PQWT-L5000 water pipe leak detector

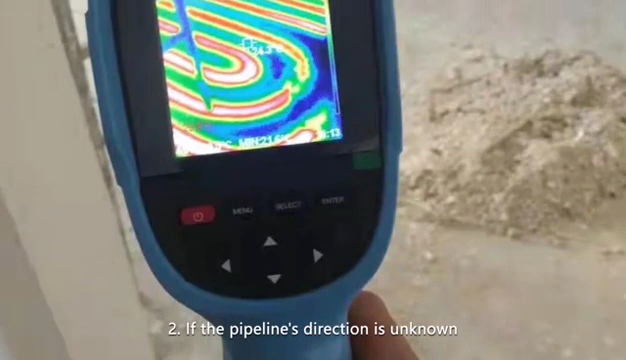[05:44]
if the pipeline's direction is unarmed a thermal imaging camera can be used to determine the direction of
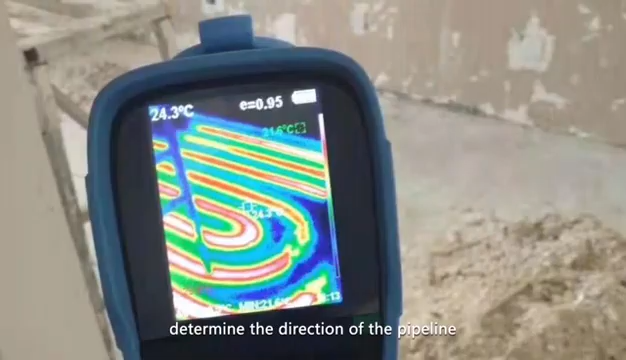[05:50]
On screen: spot 24.3°C
the pipeline Assembling the instrument step 1.